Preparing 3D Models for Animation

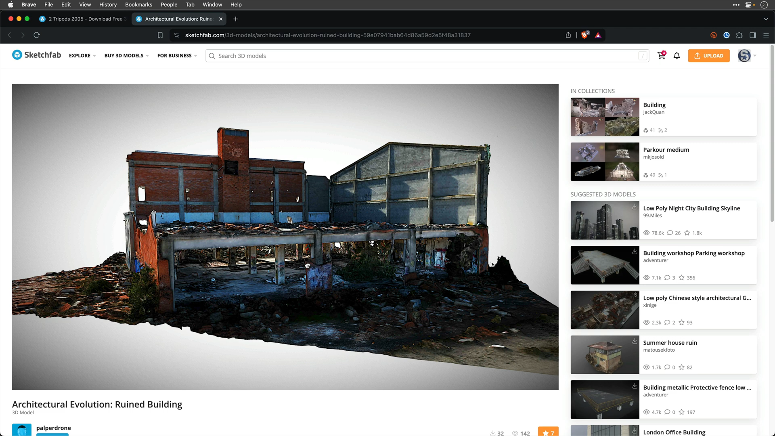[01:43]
I guess this is a 3D scan by Palper Drone, and we're going to use it to place the tripod over here, as well as create the 3D text, and some dust around everything. So first, we'll need to download those models.